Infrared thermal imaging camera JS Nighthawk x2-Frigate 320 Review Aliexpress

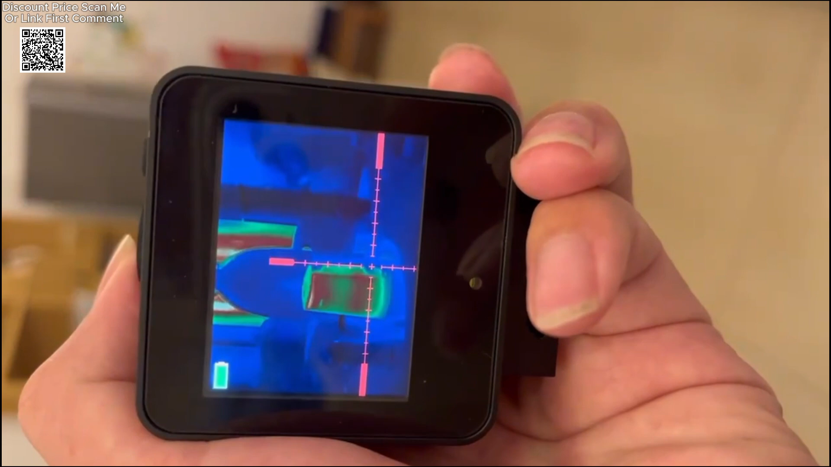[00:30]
like a human body, detectable up to 200 meters.
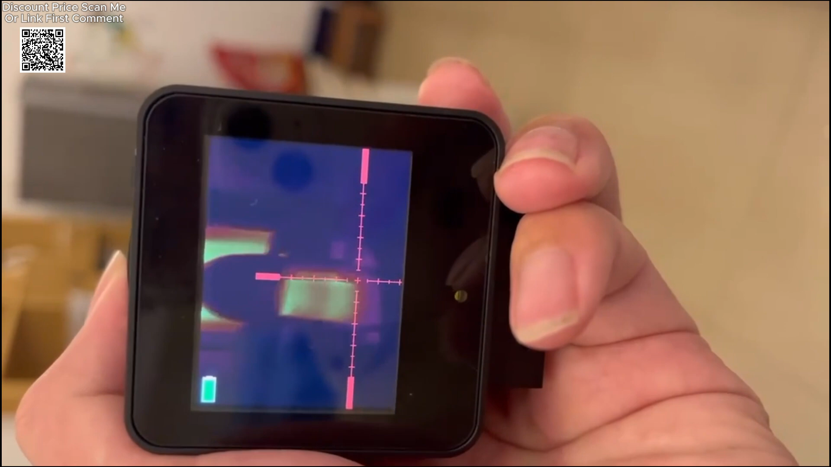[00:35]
For users needing more range, larger lenses such as 15 millimeters can be customized.
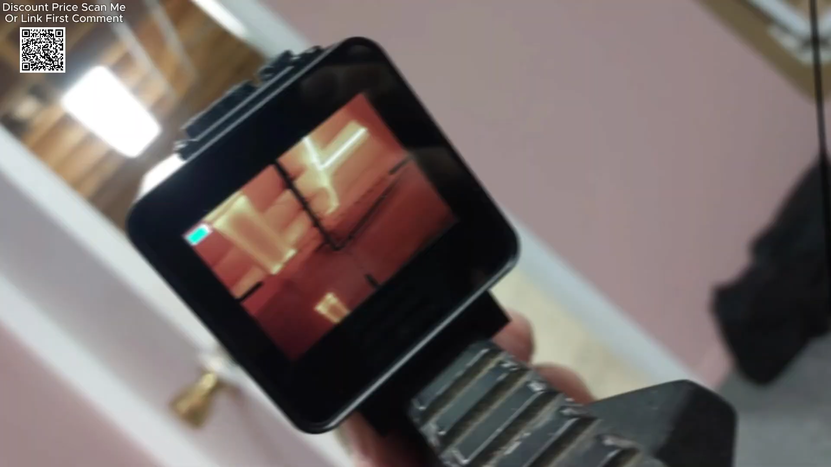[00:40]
This camera features 15 pseudo-color options, a movable cross-cursor for pinpoint accuracy,
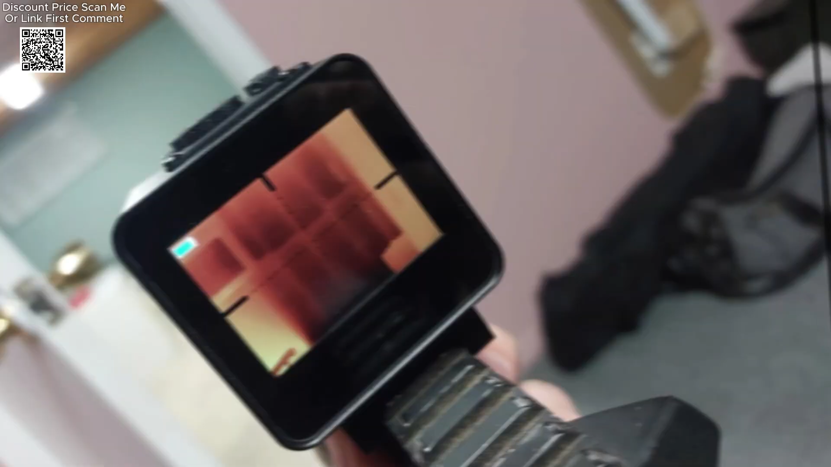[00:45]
and zoom capabilities of 1x, 2x, and 4x for better focus on specific areas.
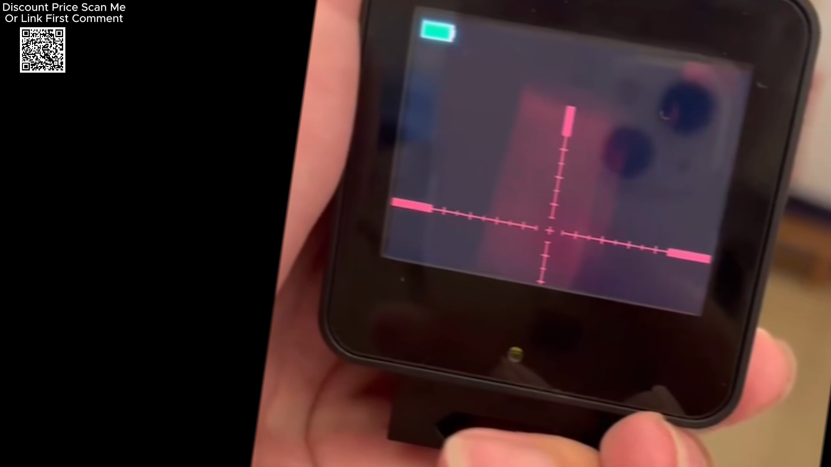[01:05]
Additionally, its 50Hz frame rate ensures smooth and accurate imaging. The device supports versatile installation with a 2.1mm rail or can be used as a standalone unit for convenience.